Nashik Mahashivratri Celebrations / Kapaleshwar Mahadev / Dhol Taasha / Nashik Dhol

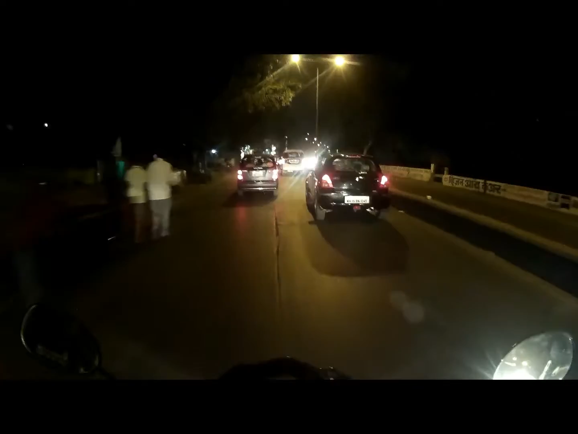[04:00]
Here it is yellow light, so it doesn't matter. But वैसे भी this is the most crowded area. मुंबई का दादर और नासिक का निमानी. दिस इज नासिक्स दादर, निमानी, पंचवटी.